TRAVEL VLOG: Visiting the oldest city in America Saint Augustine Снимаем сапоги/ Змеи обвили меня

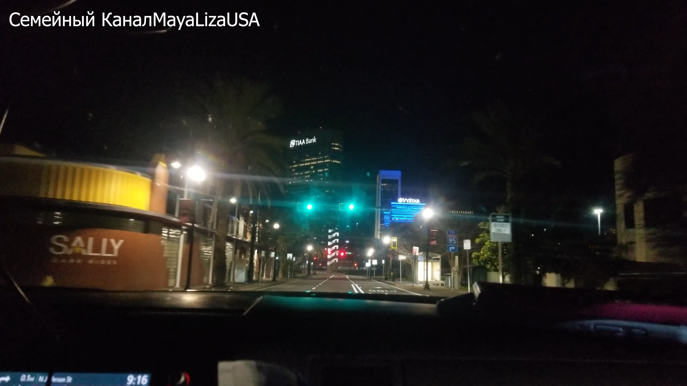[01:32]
Right turn ahead, and then slight left turn onto SR-13 south.
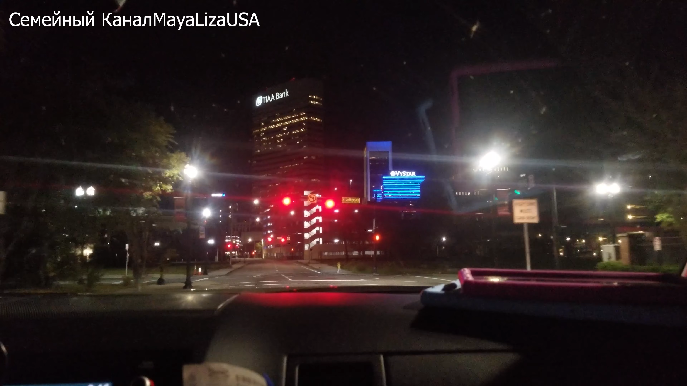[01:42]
Я не вижу здесь Walmart'а никакого, здесь Чейз. Здесь, наверное, такое бизнеса.
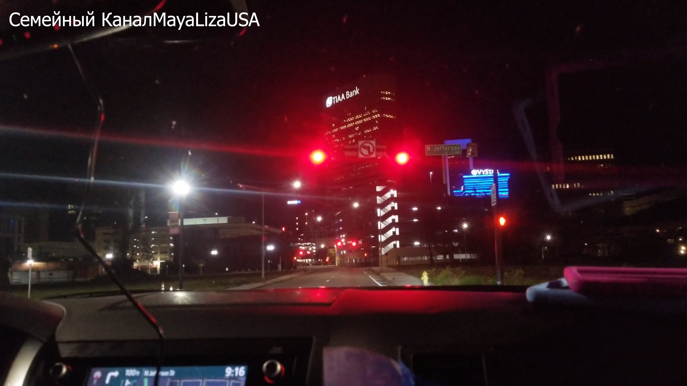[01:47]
А так удобнее не проехать. Мы проехали там поворотик. И получается, что надо до 95 коса.
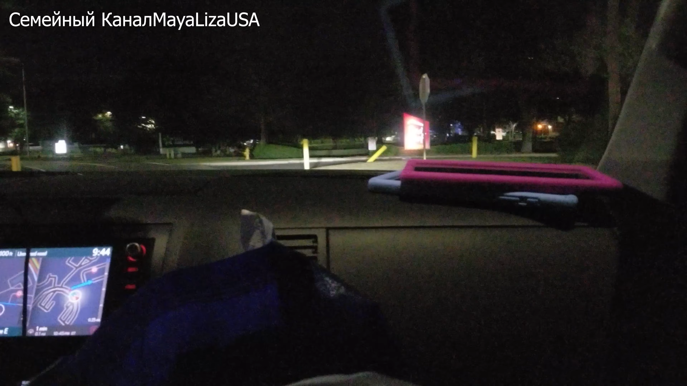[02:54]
Вот, Red Roof. Вот это да. Вот, видишь? Чуть-чуть дальше или здесь? Да, вот, вот, next right. Вот, смотри, на доме написано Red Roof.